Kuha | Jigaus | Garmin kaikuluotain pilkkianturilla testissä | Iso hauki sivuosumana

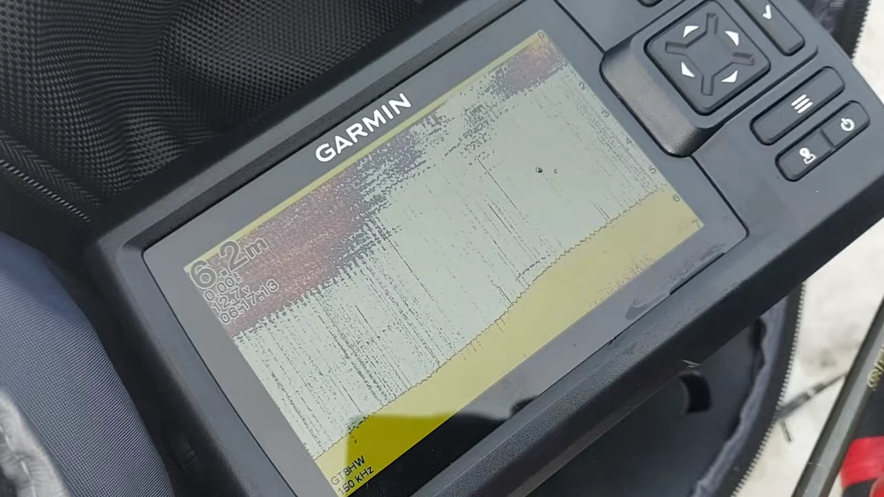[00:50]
On screen: depth 6.2 m
Meillä on semmonen juttu täällä kalassa, että otin tänään mukaan tommoseen karmin vitosen, tai itseasiassa nyt pilkkianturivereen. Mikko tuossa luotaan ihan armikaijuu. Mä oon ottanut avukseni tähän, että veneä olisi. Pystyy vähän pilkkiin ja katsomaan, että jos siinä veneä olisi jotain.
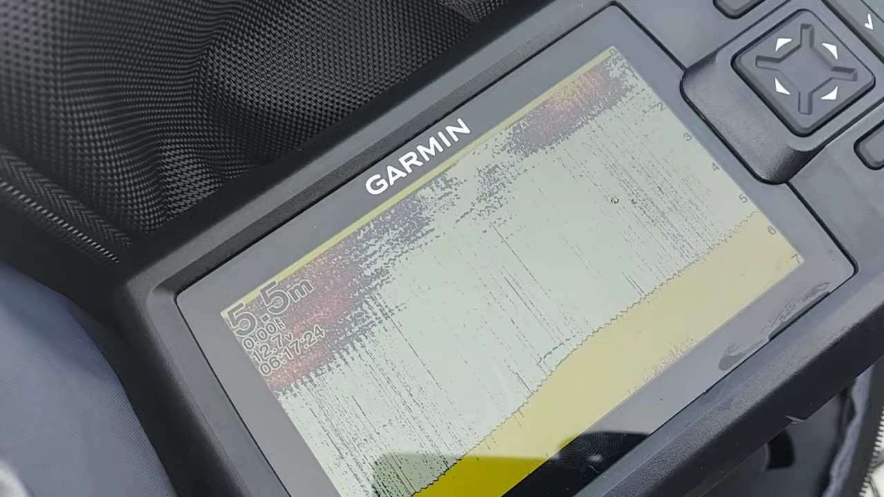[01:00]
On screen: depth 5.5 m
Ja tossa sit taas ollaan toisella paikalla.
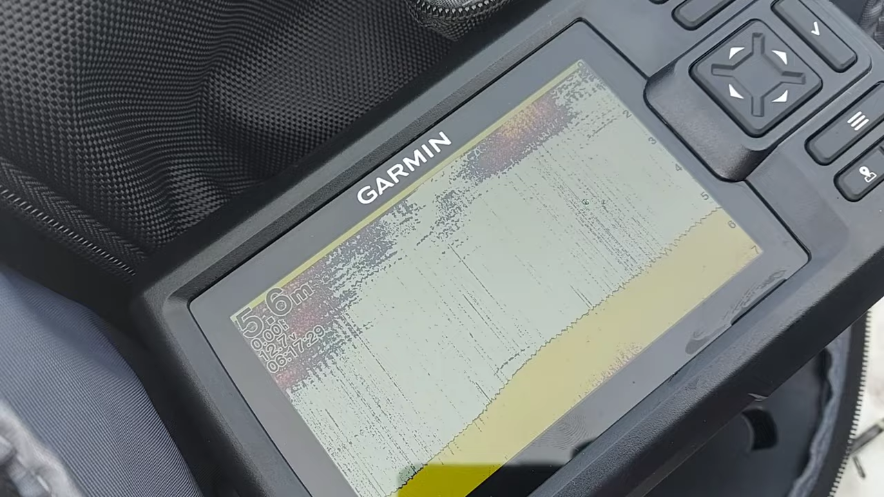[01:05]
Enkä sanotaan ottaa kameraa yllättäen ja laitetaan tuon paikalla. Ja kun hän heiti koeheita ton noin veneä nokkaan ja katsoi,
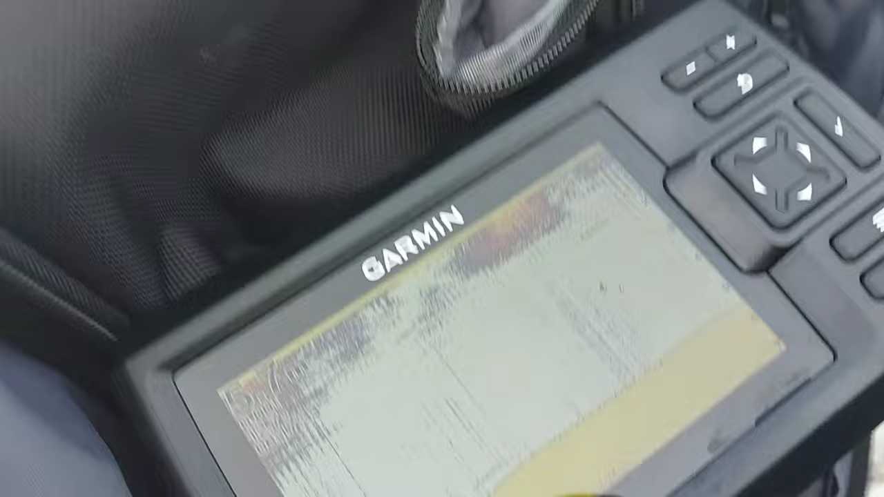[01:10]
että millaista tuohon antureen tulee näkymään, niin otti kai sieltä kuha kiinni.
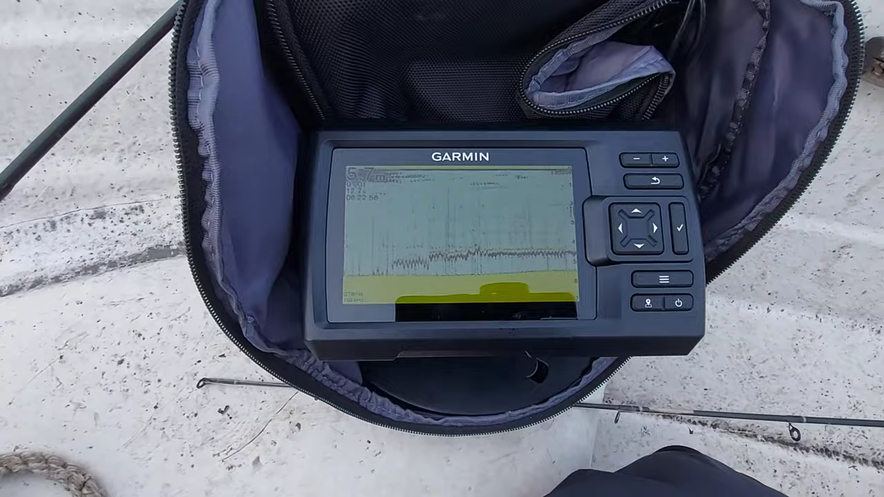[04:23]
Vähä vielä jutustuulolla. Elikkä. Nyt tosiaan ostin tämä. Karvin vitosen pilkkikauva. Muka nyt oli nii kauhea kysyntä oli näis kaijuissa toi.
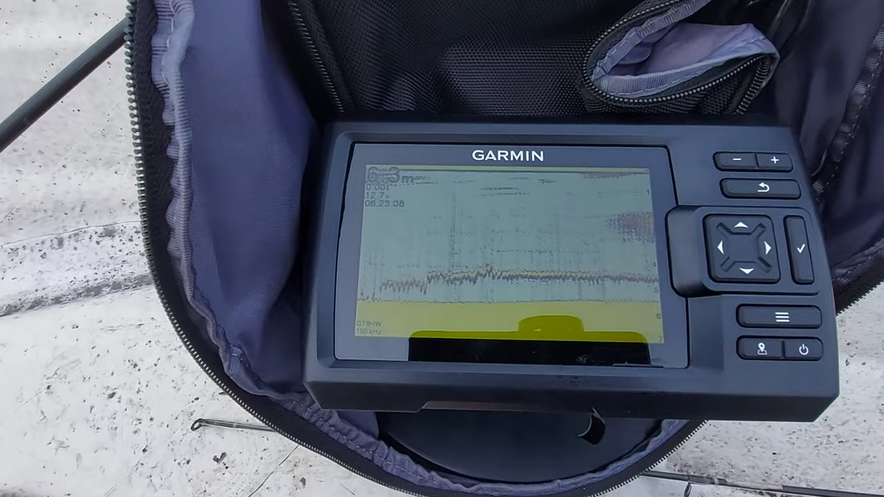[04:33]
Ja joudun odottamaan tätä varmaan puolitoista kuukautta. Saisinko oli jo pilkkikausi ohittaa. Mut otin sen nyt. Ja en oo varmaan hannut ihan kaikkia asetuksia siihen vielä ihan kohdalles. Mutta. Tältähän se nyt sit näyttää tossa ylhäällä menee joku visu. Mut siis tää toimii ihan hienosti tällä kesäkäytössäkin. Lekkä jos kalastaa. Ja kun kannattaa kalastaa heittu aina ihan loppuun. Niin. Itse ainakin tykkään jäädä tohon veneen aal pilkkimään. Koska se kala todella usein seuraa tohon veneen viereen.
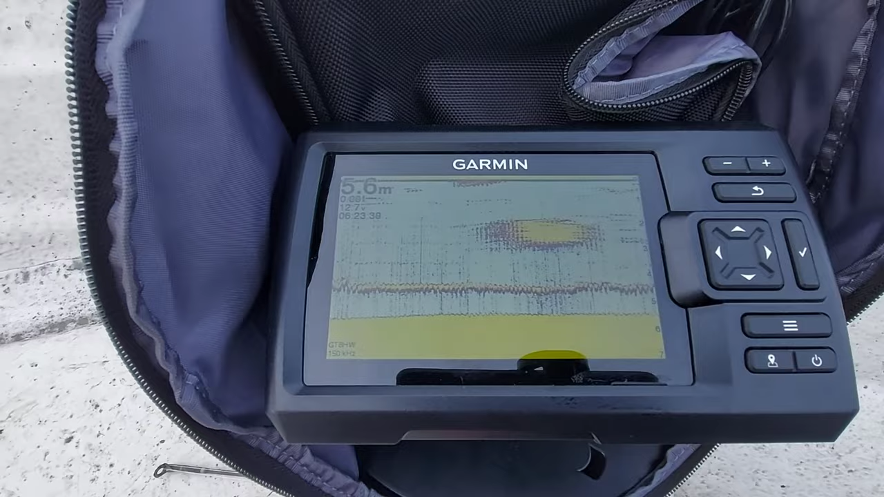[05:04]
On screen: depth 5.6 m
Ja tänään tosiaan kattellaan vähän et mulla on toi kaiku koko päivä päällä. Ja toistaiseks ollaan nähty pari isompaa kalaa. Tuossa kaijus ei osaa tuottamaan kiinni. Mutta en löytäny kyllä netistä oikeesti videoita ketä käyttäis pilkkikaikuu tälläin kesäkäytössäkin. Mut nyt se tänään testataan.
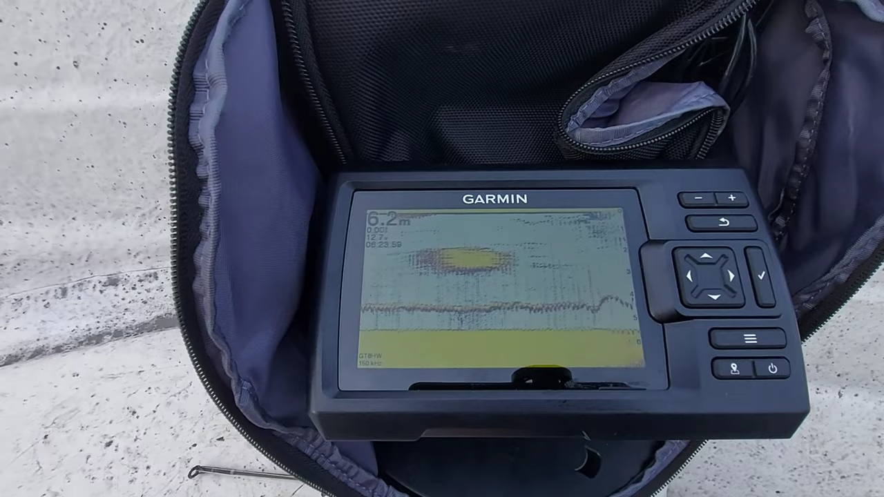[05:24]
On screen: depth 6.2 m
Ja kuten huomaatte niin ihan samalla se näkyy siellä kun talvipilkinnässäkin.
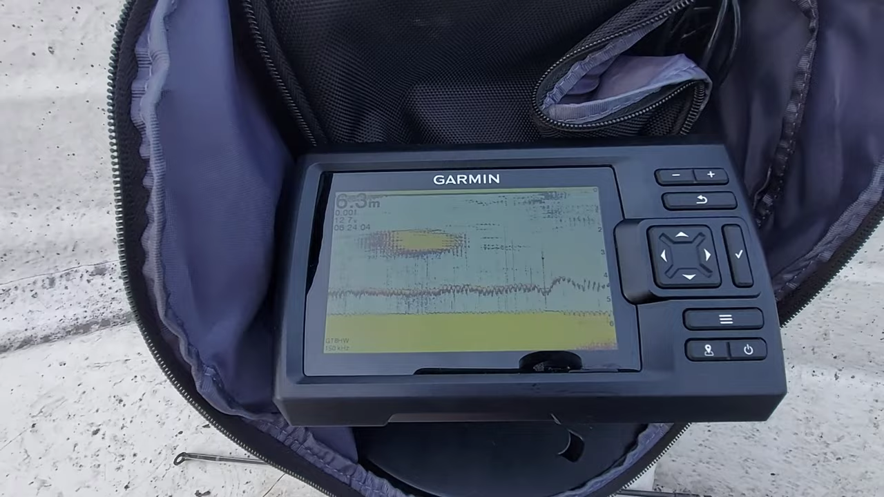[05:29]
On screen: depth 6.3 m
Eli ehkä sellan varvaisesti niin uskallaa antaa pienen peukun jo ylöspäin.
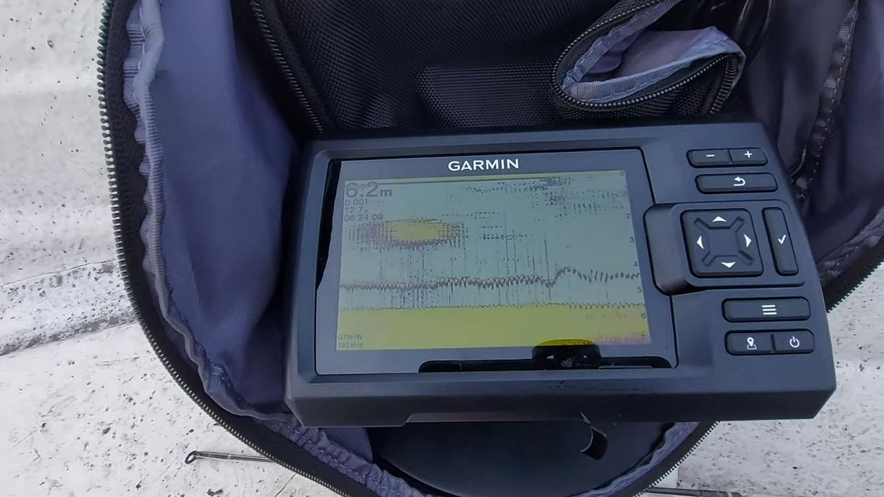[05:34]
Ainakin jos on huono syönti niin on ainakin jotain katteltavaa.
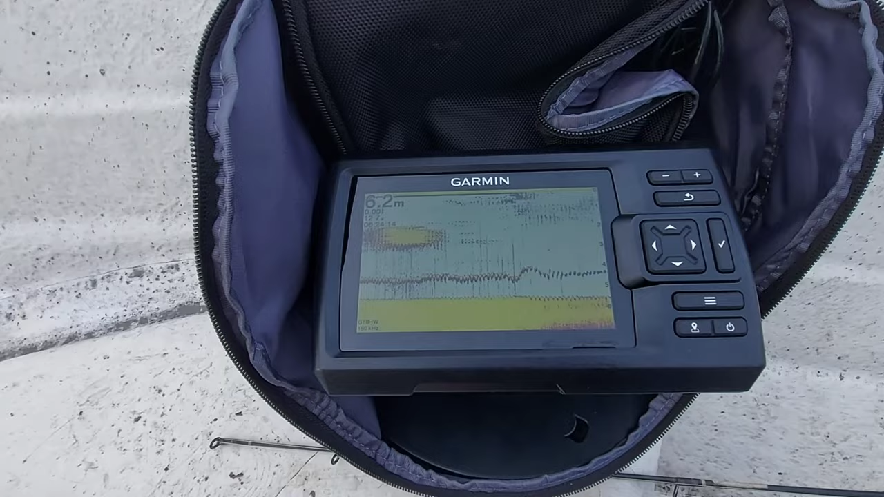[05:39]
Mutta Mikko tossa kehuskeli et liian vähän tulee kalaa et täytyy lähtee. Ettiin parimpia mestoja ja auta.